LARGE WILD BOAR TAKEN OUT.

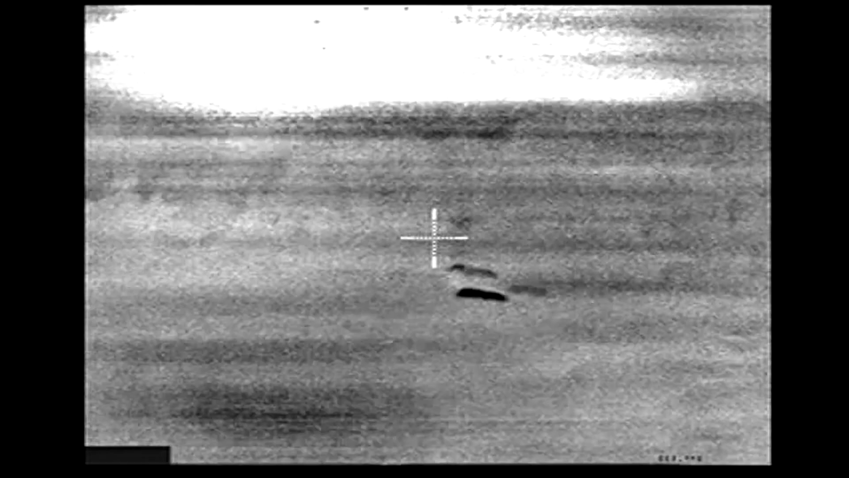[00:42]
Oh, there you go. Nice. That was you, wasn't it, Aaron? Yeah. I hit him twice.